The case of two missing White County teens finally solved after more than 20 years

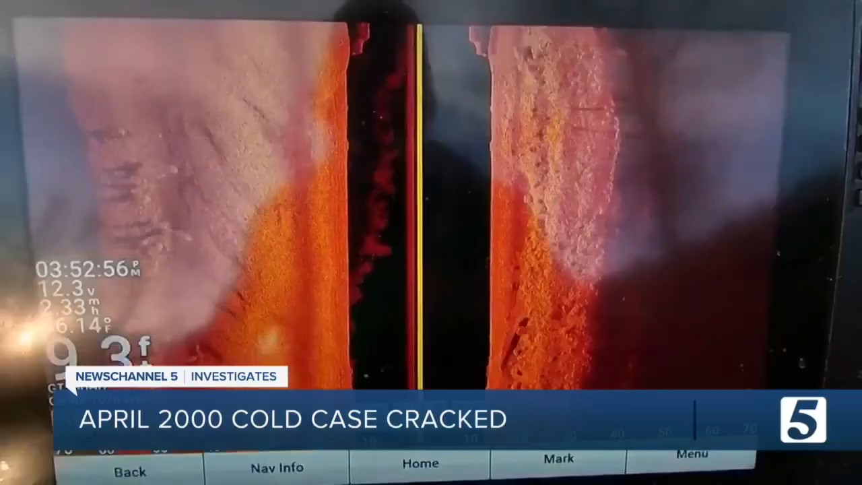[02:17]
Whoa. That, oh, okay, that's 100% a car right in front of my face.